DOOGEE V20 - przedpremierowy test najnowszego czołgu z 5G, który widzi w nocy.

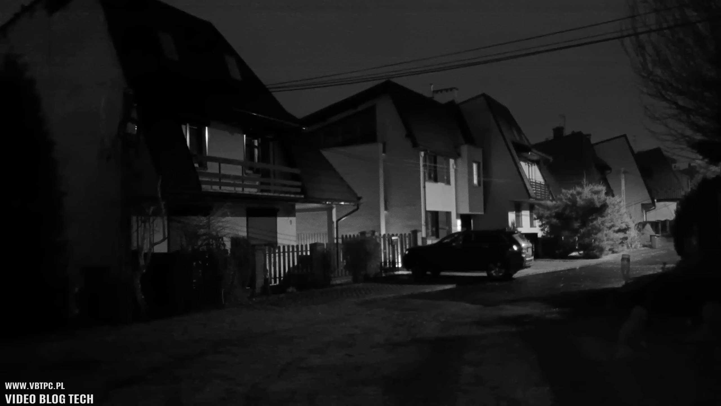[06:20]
to czym wyróżnia się ten pancerny smartfon jest aparat oparty na matrycy Sony który widzi w całkowitych
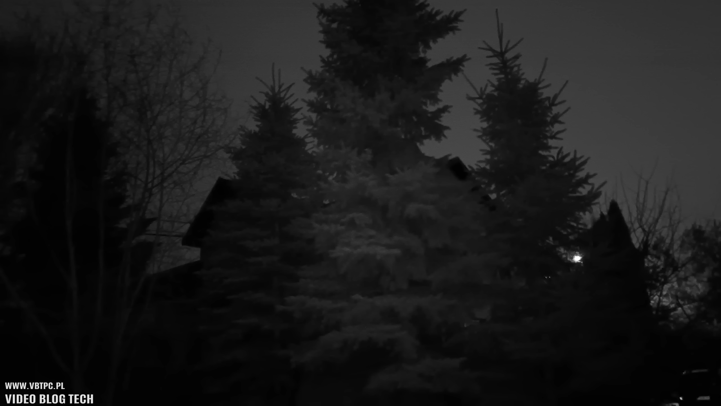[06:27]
ciemnościach nazywa się to Night Vision i tak naprawdę jest
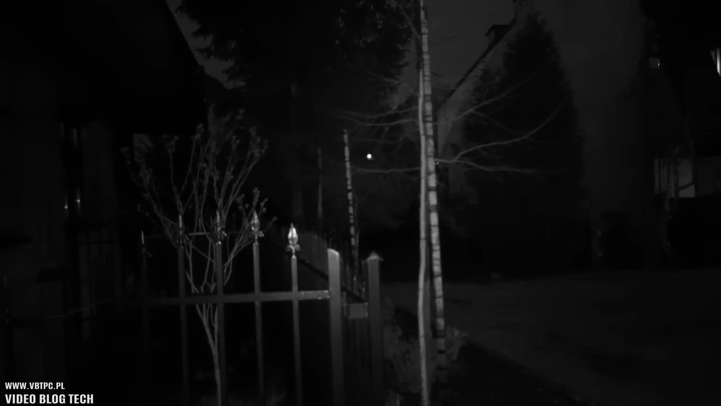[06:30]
to podczerwień telefon doświetla nam sobie tutaj pole przed kamerą na dosyć rozległym obszarze i możemy bez jakiegokolwiek oświetlenia widzieć co się dzieje przed nami wspaniała rzecz jak zgubimy klucze i nie mamy sobie czym przyświecić albo nie chcemy